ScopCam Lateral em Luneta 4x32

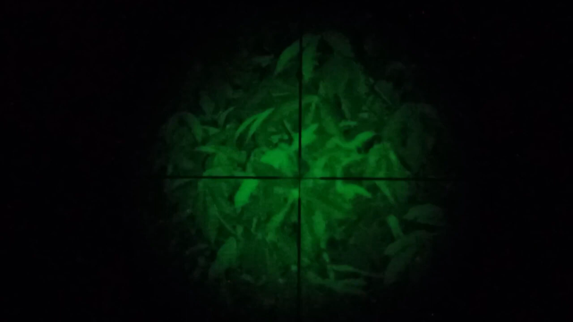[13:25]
No próximo vídeo eu vou mostrar esse Scopecam aqui funcionando com uma luneta
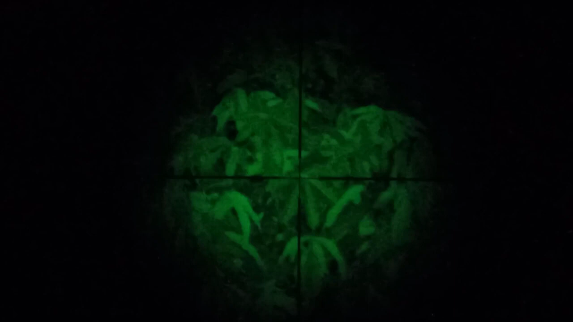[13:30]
6x24x50. Aquela luneta Iro que eu uso na minha Bima. Que é uma luneta que tem uma ampliação bem maior.
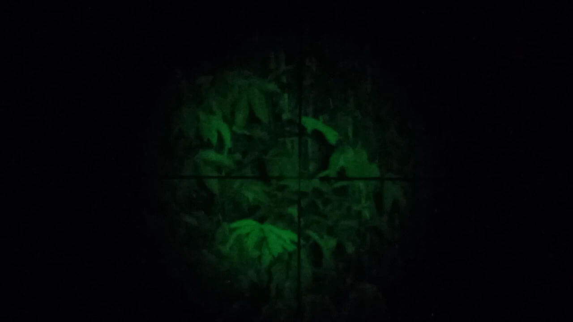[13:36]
Vocês vão ver que a imagem também fica bem melhor do que essa aqui.